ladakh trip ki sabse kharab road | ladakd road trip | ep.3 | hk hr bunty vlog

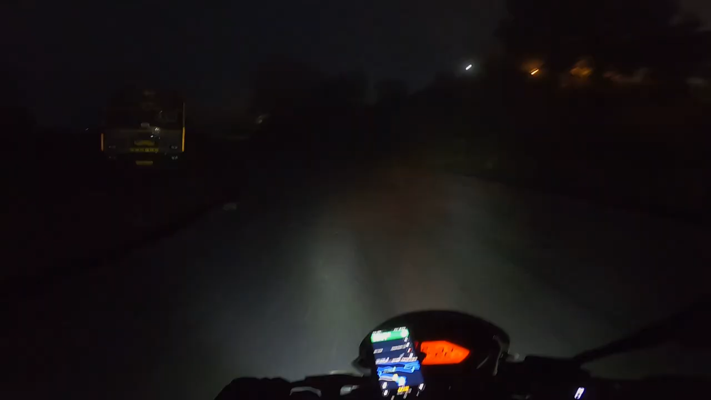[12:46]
हम पटनी टॉप के टॉप के ऊपर आ गए हैं, पटनी टॉप यानी कि और ऊपर। ये देखो, ये सब बादल है, ये बादल है, ये कोई धुआं नहीं है।